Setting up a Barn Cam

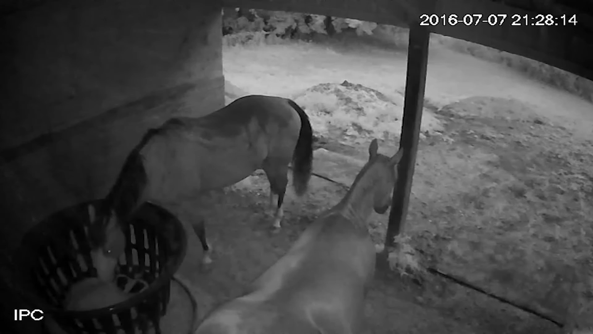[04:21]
The camera has night vision, and it's just a little bit terrifying because at first I thought there were like a thousand bugs out in their lean-to at night, but it picks up all the dust. But it also allows me to see how the horses are doing and that they're fine tucked in for the night. But we're super happy with this setup. So happy that we're going to get more cameras. And one of them is going to go right between the horses' stalls.